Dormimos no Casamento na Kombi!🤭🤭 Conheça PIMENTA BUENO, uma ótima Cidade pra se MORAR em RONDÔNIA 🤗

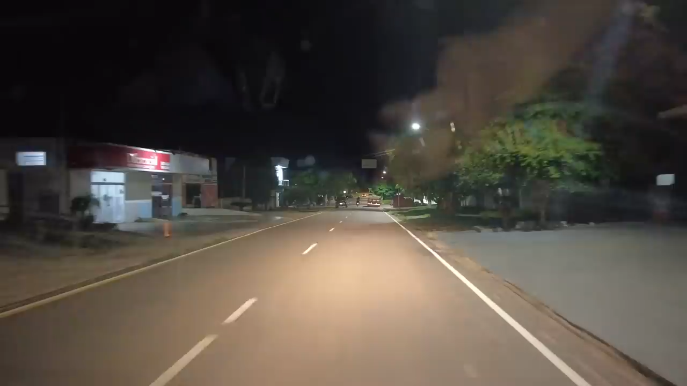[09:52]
a Joaquina e a van deles, a Rumor, é o nome da Rumor? Rumor é o nome do... do Bote, né? Acho que é. Não tenho certeza, não. E agora a gente vai aqui pela cidade, ó, conhecendo um pouquinho, movimento. Estamos num bairro, estamos longe do centro. Vamos ver o que que acontece. Amanhã a gente vai mostrar um pouquinho da cidade. Deve ser um espaço de festa lá onde a gente está indo, né?